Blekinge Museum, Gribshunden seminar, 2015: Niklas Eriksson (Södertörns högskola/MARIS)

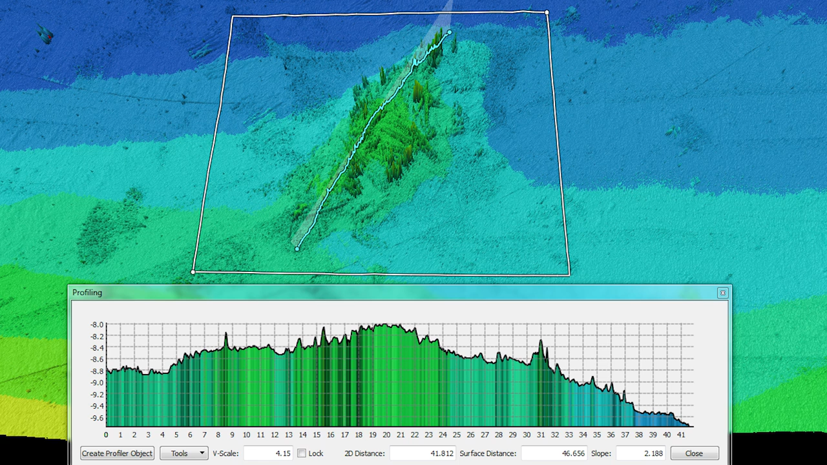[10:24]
And we have cooperated with Marine Math Technique, MMT, who has made this multi-beam scan of the site, which provides a very good first view of the site, as you can see.